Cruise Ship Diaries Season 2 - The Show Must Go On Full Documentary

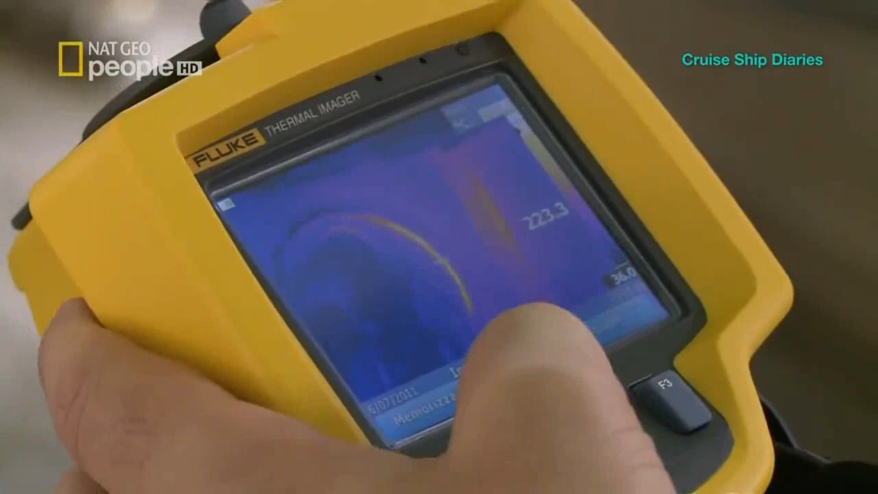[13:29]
The alarm was set off by an overheating incinerator component during a routine test.